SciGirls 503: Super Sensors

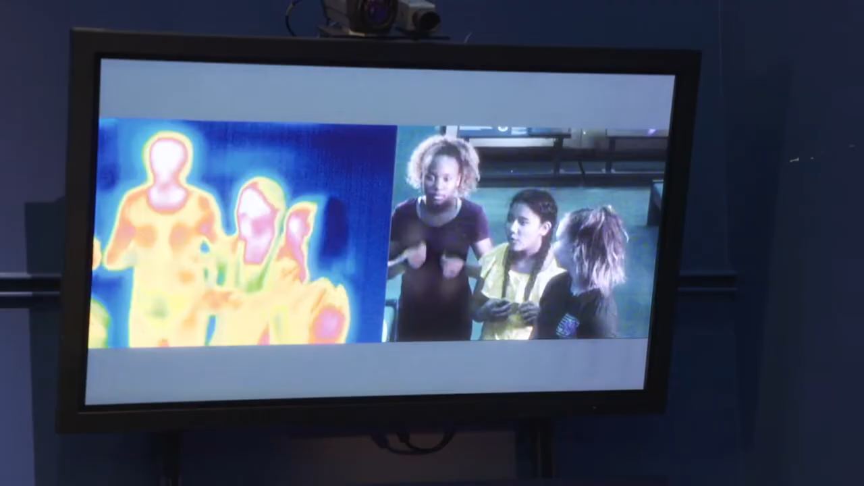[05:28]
On the right, you have the visible light. This is what me and you see every day.
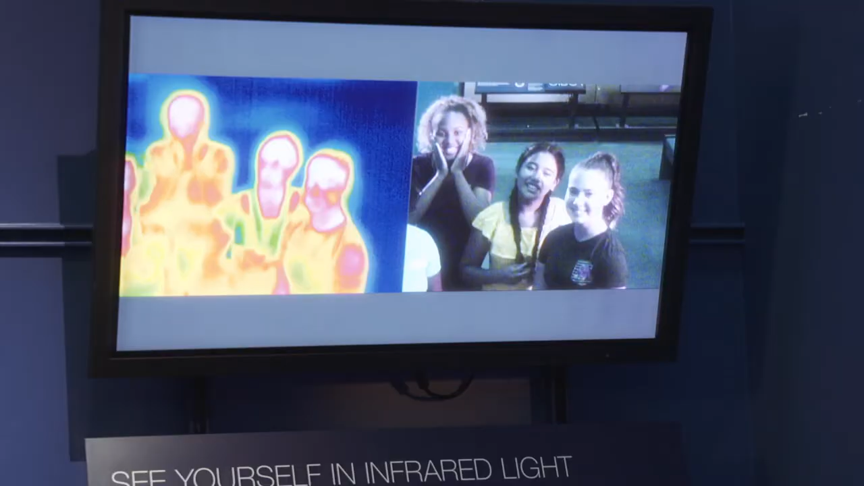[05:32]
And then on the left, we have the infrared light. And infrared tells us the temperature of the things that we're looking at.
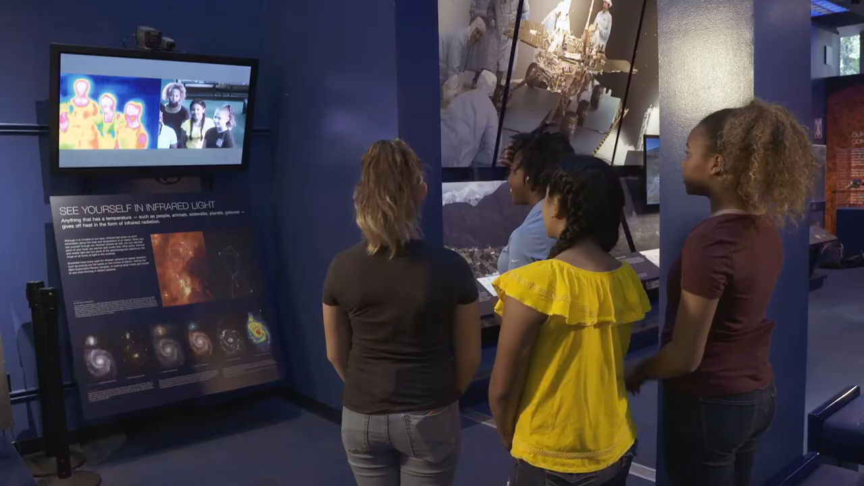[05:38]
Your foreheads are white, right?
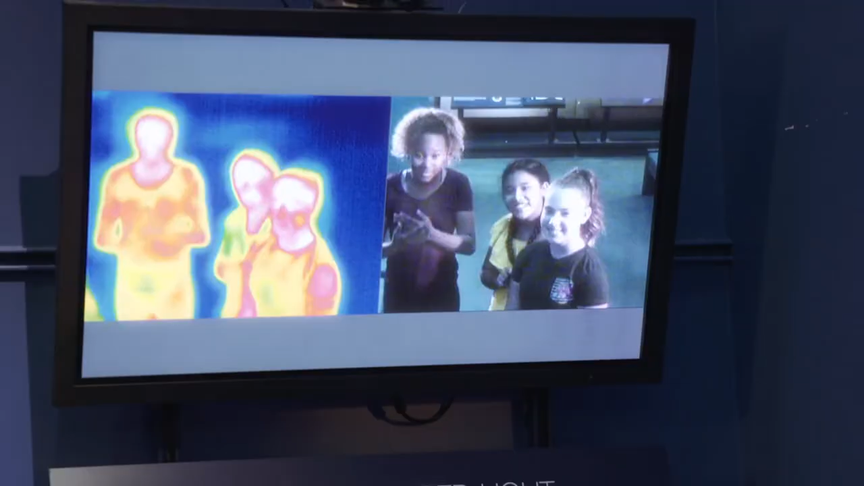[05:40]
And your face is because you're really hot there.
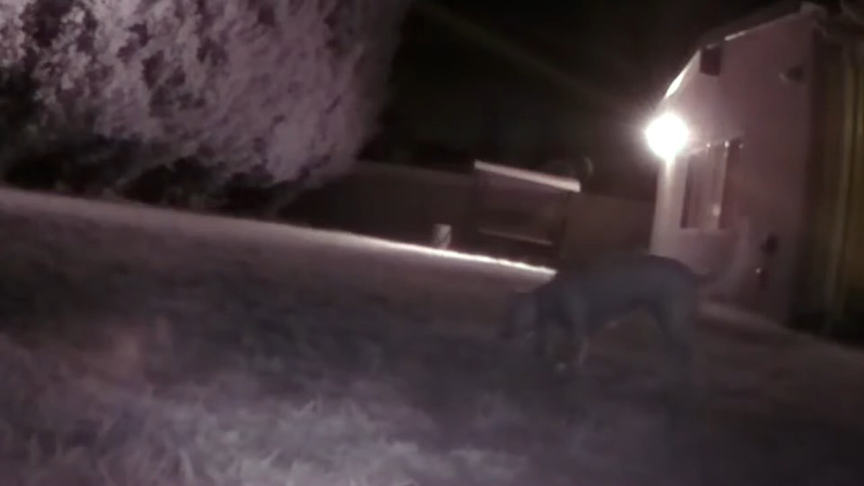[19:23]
It was Momo eating, but still footage. So at least we know it was sensing something.
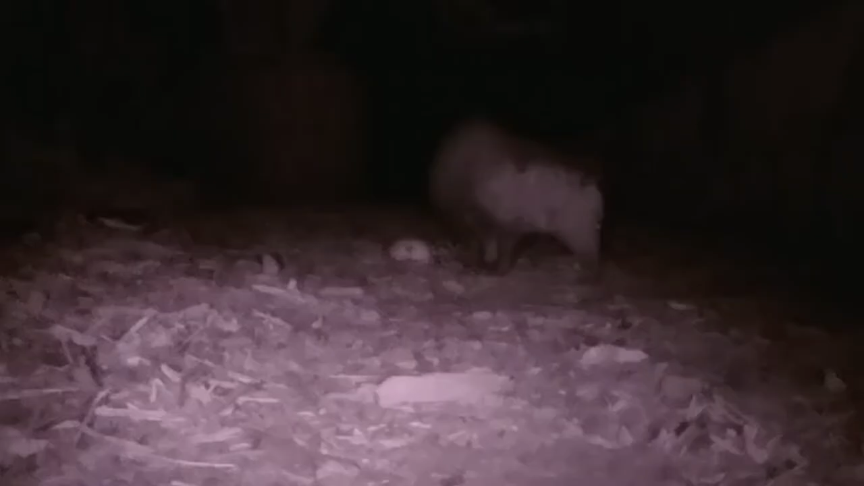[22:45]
Oh, you can actually see the body. We saw another possum.
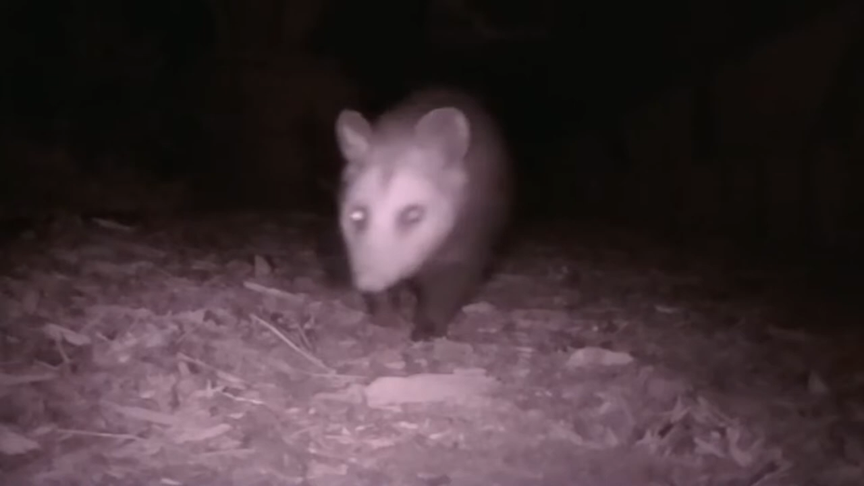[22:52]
We saw it walk away. It was kind of strutting. I think it worked a lot better because you got to see the whole animal.